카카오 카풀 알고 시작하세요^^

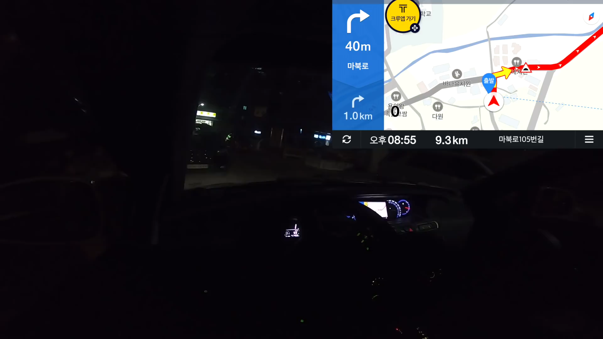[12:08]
그러면 이렇게 저는 이제 티맵을 주로 이용하는데 조심해야겠죠. 티맵을 주로 이용하는데 이게 카카오 맵인지 뭔지 잘 모르겠어요. 운행을 취소했습니다. 아, 기다릴 수 없는 분들이.